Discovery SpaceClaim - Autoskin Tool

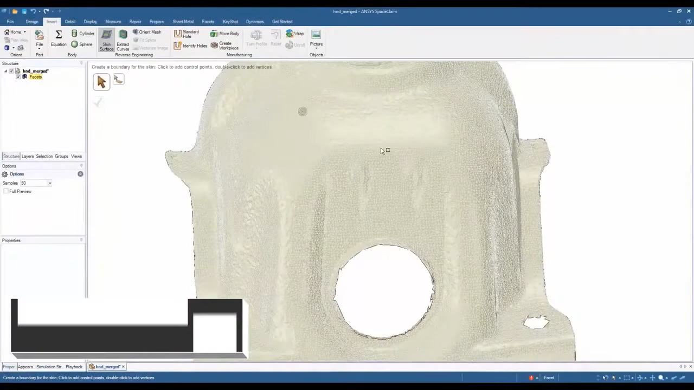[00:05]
hey all Kirk Chan here from the ANSYS discovery team and today we're going to focus on reverse engineering if you're not aware SpaceClaim offers some impressive reverse engineering tools when working with mesh data helping to streamline the generative
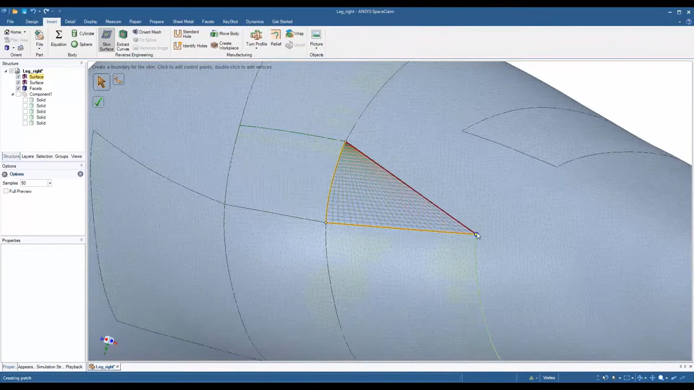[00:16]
design additive and reverse engineering workflows regardless of surface contours organic
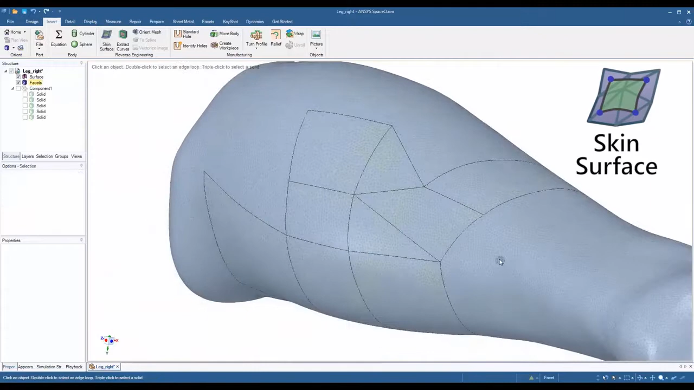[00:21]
shapes you can extract a surface or solid geometry from any STL file when we introduced the skin surface tool we made it faster and easier to reconstruct
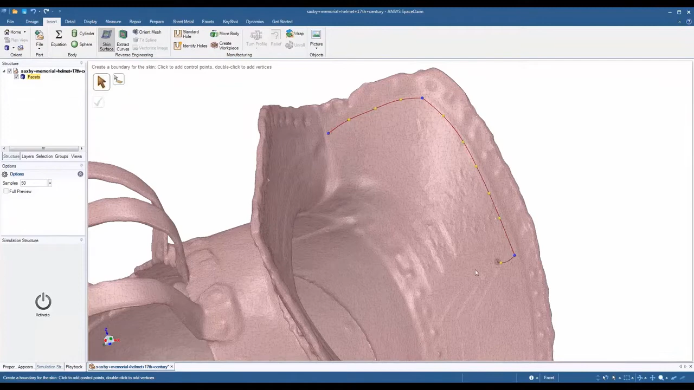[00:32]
STL files the tool gives you several methods of recreation all by